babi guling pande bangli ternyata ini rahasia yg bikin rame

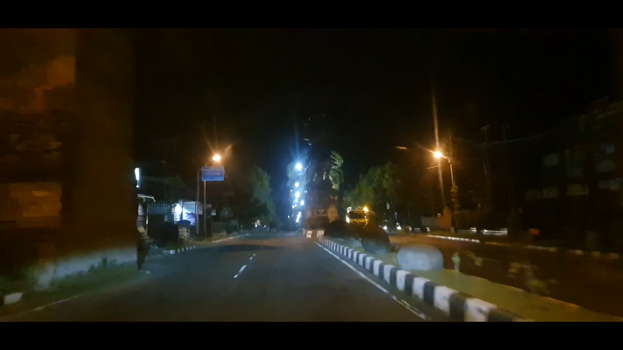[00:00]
Perjuangan Wong, perjuangan nyari babi guling malam-malam. Nah, ini kita sudah di Patung Gianyar Wong.